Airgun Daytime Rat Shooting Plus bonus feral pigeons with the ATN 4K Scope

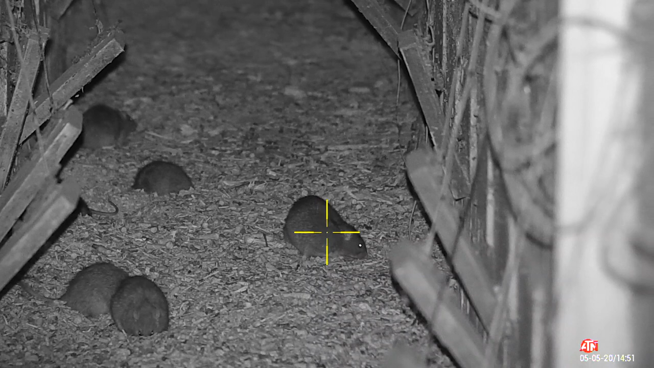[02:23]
So having not got the rangefinder fitted to the ATN scope yet, I'm still guessing ranges here. So I gave that one a little bit of holdover,
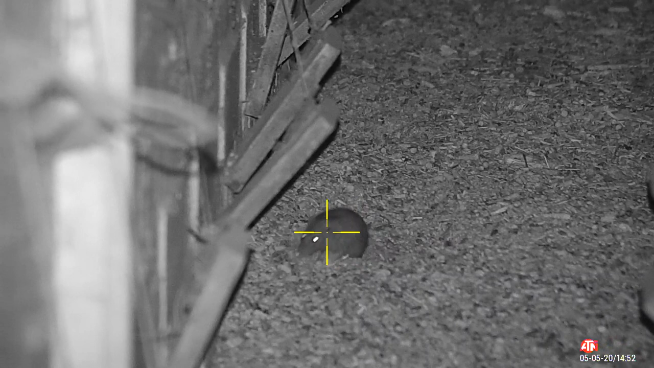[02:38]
thinking that my pellet would be travelling up towards my zero point.
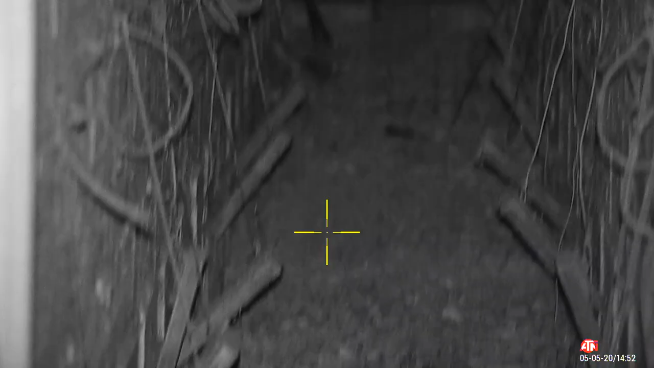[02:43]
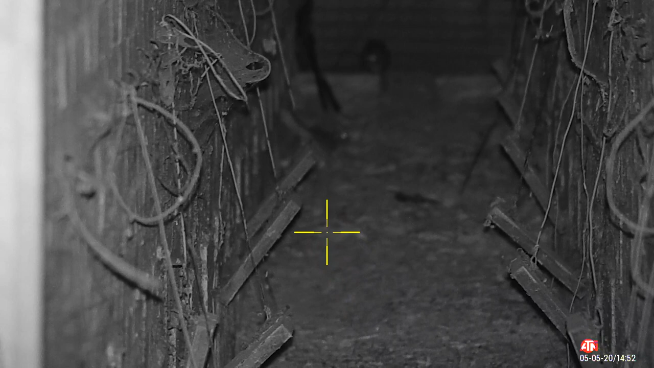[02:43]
But I think I misjudged it slightly, so I had to give that one a second pellet just to finish it off. The second one though, which was actually at the back of the tunnel here, was a little bit better.
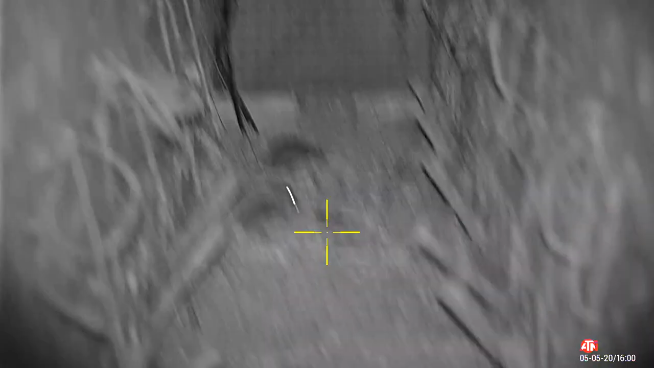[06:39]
Another good example of holdover there, having to shoot slightly above the target because the distance to it was a lot closer than my zero point.